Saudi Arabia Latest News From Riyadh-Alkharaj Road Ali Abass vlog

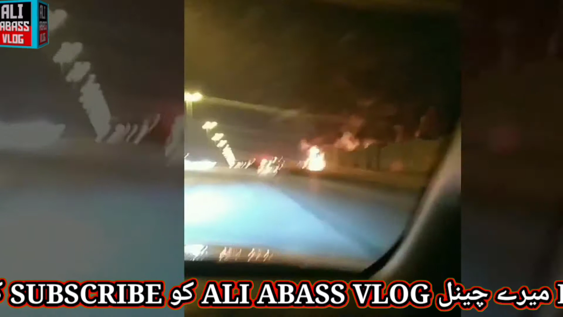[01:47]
مدنی نے وقت پر پہنچ کر کاروائی کرتے ہوئے اس آگ پہ قابو پا لیا اور مزید ویہ روسز اس آگ سے متاثر